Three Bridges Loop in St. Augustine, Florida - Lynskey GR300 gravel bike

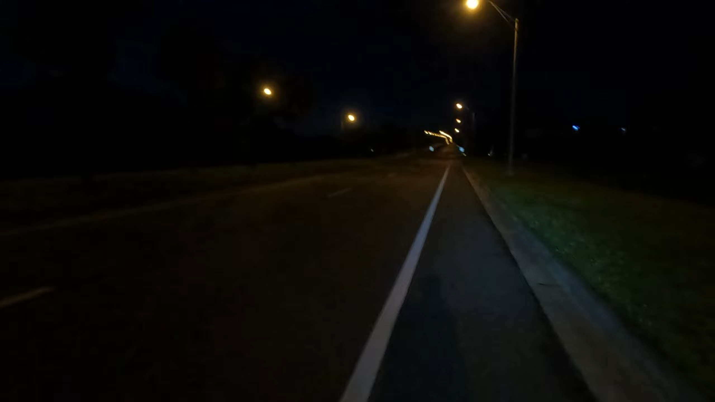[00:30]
about to head over 312 bridge pretty dark as you can see got my lights i look like a disco ball that's right back here that's okay people can see me heading